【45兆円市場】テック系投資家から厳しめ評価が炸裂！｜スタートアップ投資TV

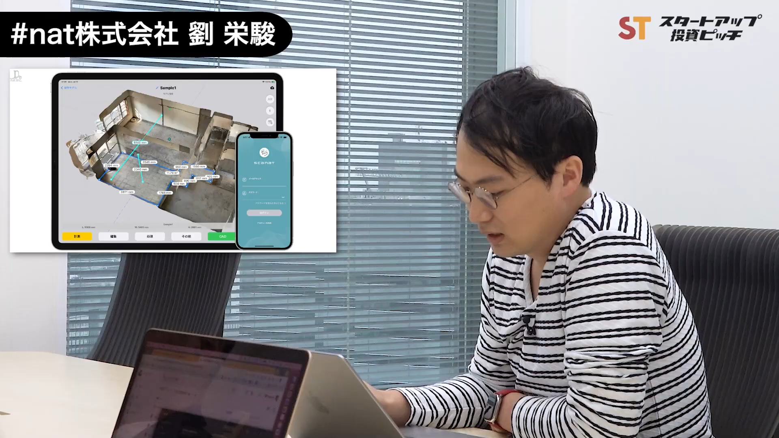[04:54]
応こういうアプリに関してはミリ単位で計測できるのは弊社が世界初になっておりますさらにスキャンしたモデルに関して図面を作
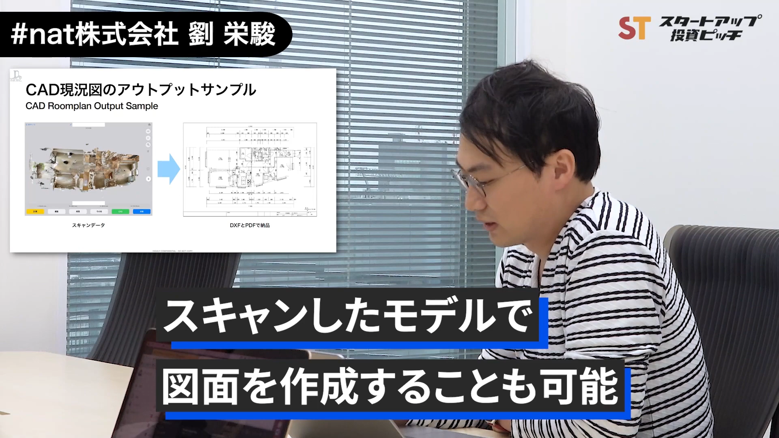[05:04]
成することもできるようになっております実際にデモを見ていただきたいんですけども左側が弊社の回帰室の一